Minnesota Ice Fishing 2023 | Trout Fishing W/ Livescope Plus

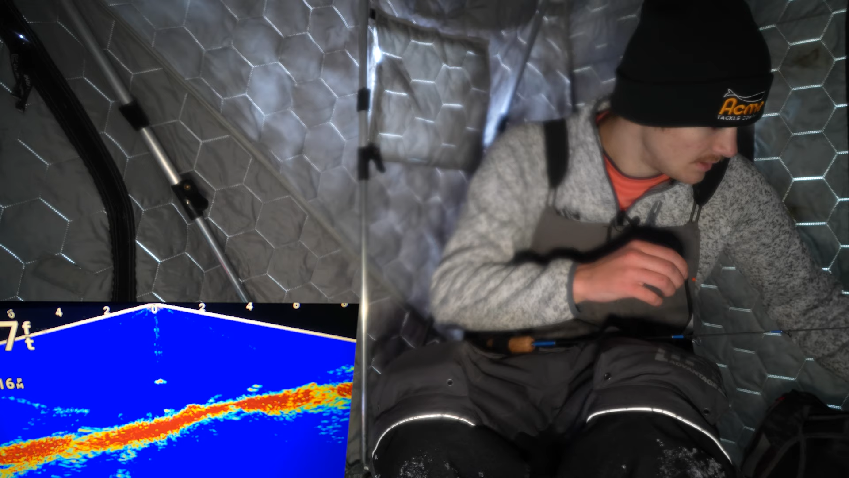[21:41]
I think minnows is the ticket for today. Everyone's using wax worms. I'm gonna use minnows. I mean, they're eating the waxies, but they're just so aggressive towards the minnows. That's two now in like 10 minutes.
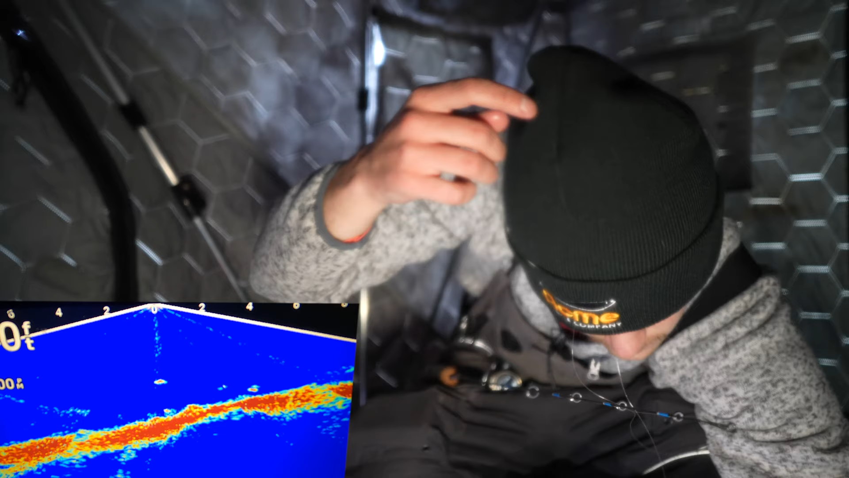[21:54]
Boom. Right off the bottom. Just where I want it. All right. That baits down. We are all good.
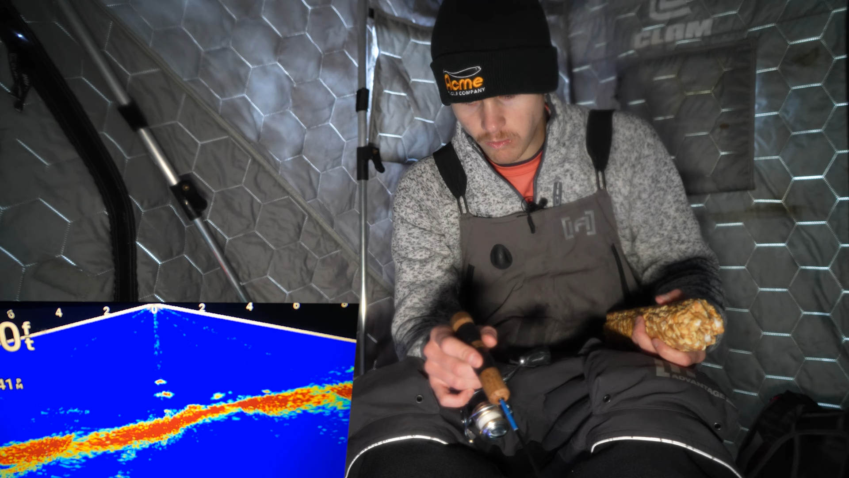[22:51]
Hmm. That's a bigger fish. Hmm.
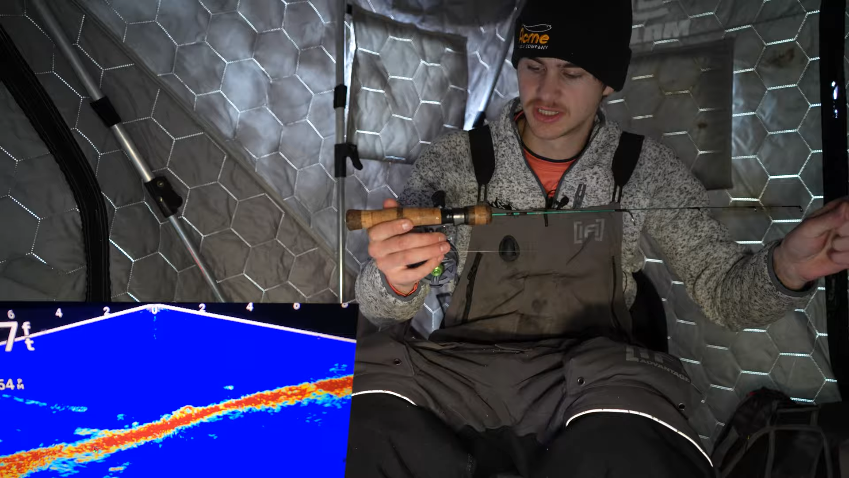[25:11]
I'm looking at my graph right now and it is kind of shallow. I just, I don't know if I'm going to be able to see anything. I know as a fact these fish are going to be coming into like five, six feet of water. So I don't think I'd have a problem. But honestly, I'm, I'm a little skeptical if I'm going to be able to see anything here. I'm going to wait till about 4 30. If I don't see anything by 4 30, I think we're going to call it video.
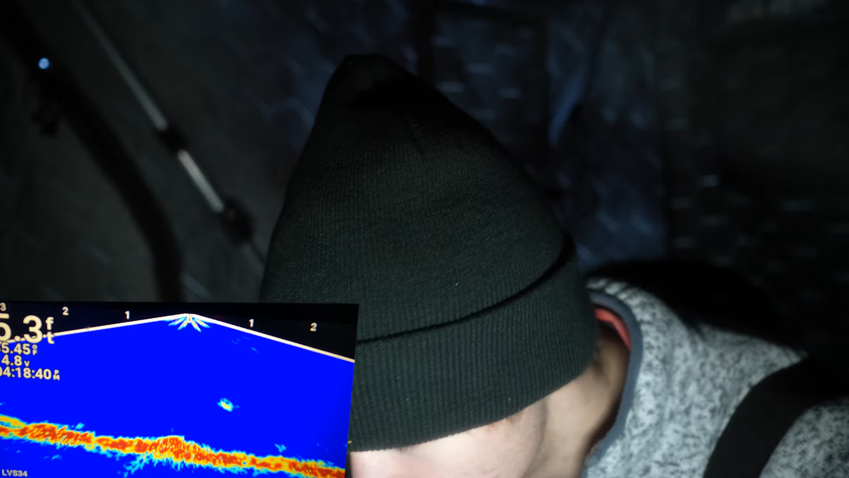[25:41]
I want to get out of here pretty reasonably early before everybody else. We'll see because maybe we'll see something really, really soon here.
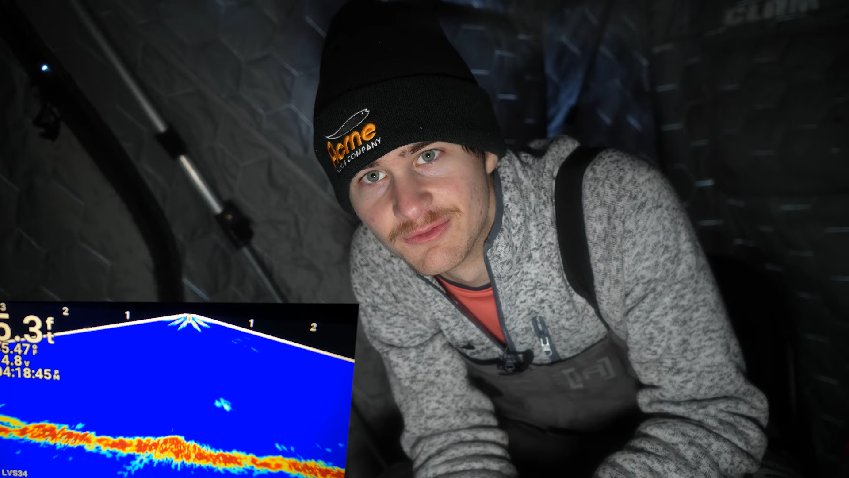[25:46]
But who knows? We're going to find out.
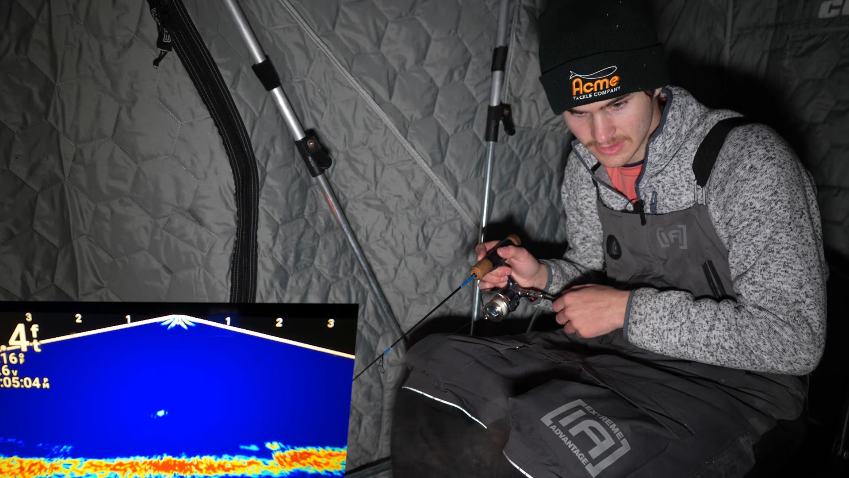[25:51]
Let's see if they want to eat. Oh, that's a big fish tour right there. Look at them. They're on it. They're on it. Smack it.